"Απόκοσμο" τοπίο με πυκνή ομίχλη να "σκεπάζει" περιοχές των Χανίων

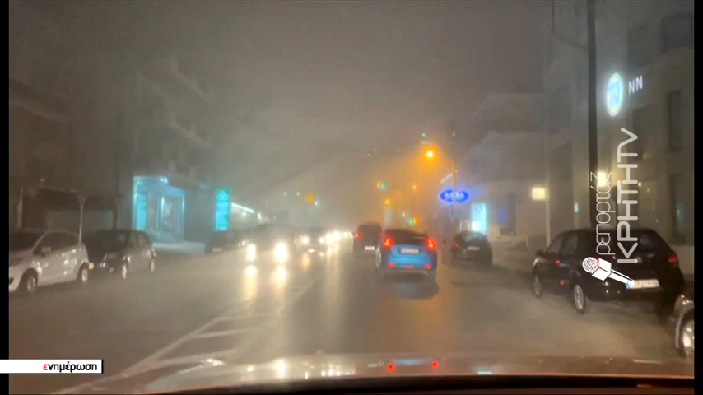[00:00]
Πυκνό πέπλο ο Μίχλης κάλυψε πολλές περιοχές του νομού Χανίων, δυσχαιρένοντας τόσο την ομαλή οδήγηση όσο και τις εναέρειες μεταφορές.